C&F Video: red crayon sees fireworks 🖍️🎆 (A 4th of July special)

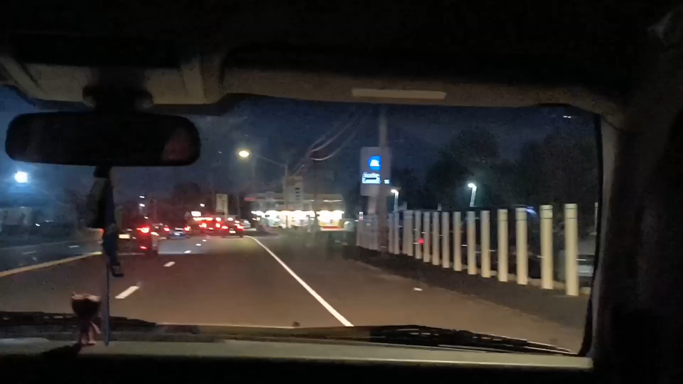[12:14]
There they are. Right here. There's the Walmart near the Godzilla. The Funzilla. We might film there someday.
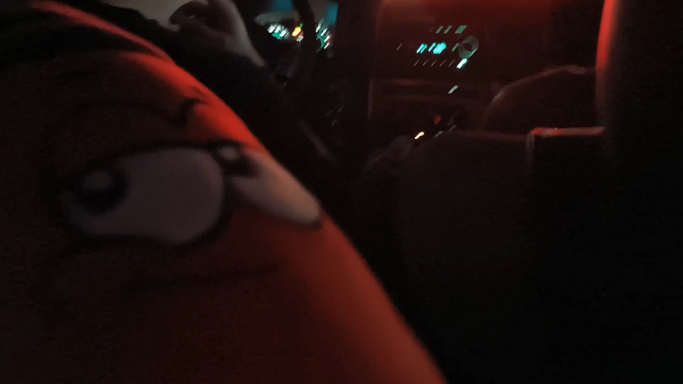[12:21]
Yeah.
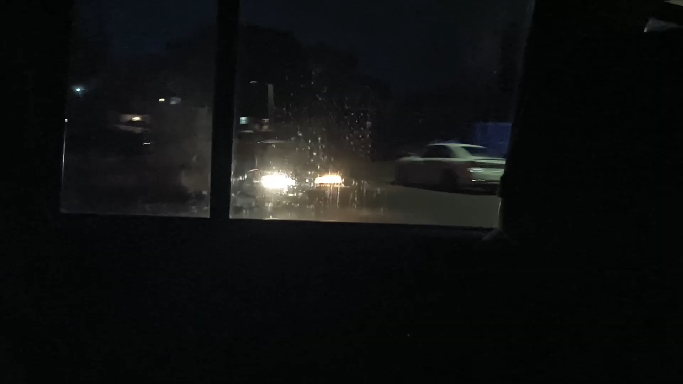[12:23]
That. Oh man, I missed it. Yo, we got some more fireworks. Son of a. Watch your language. Two.
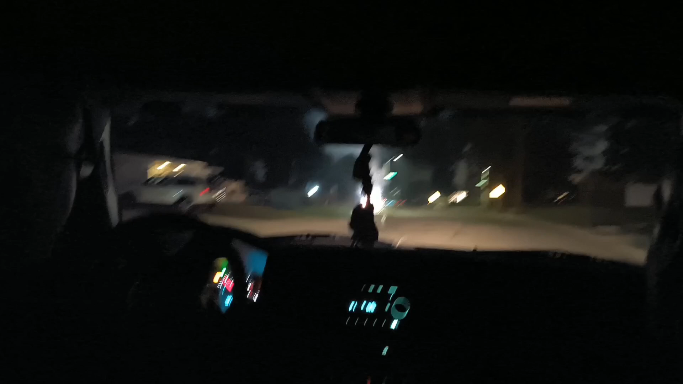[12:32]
Why is there a guy just standing there casually?